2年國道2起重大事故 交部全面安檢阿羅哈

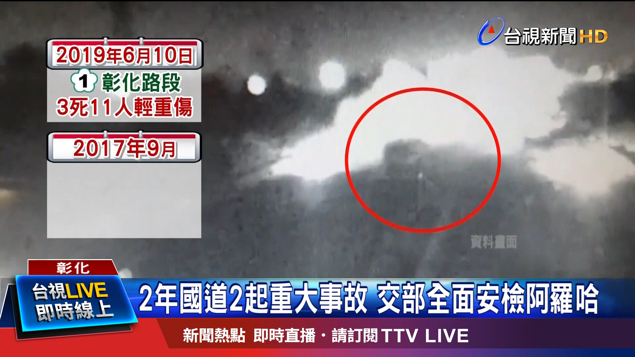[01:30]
阿罗号客运10号晚间发生翻车事故三死十一人轻重伤回到2017年阿罗号就曾在国一岗山路段因为驾驶分心找东西酿成六死十一伤